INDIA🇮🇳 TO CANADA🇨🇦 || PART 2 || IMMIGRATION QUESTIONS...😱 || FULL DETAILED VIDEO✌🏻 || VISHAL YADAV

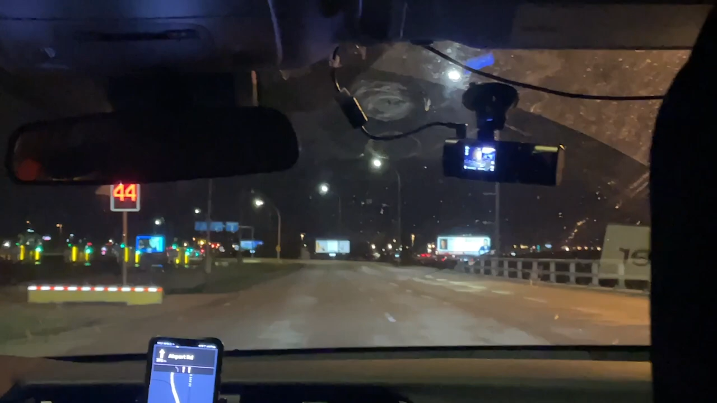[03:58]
फाइनली भाई कैब करवा के आ चुके एयरपोर्ट से बाहर और अब जा रहे हैं अपार्टमेंट में जहाँ हमें जाना है।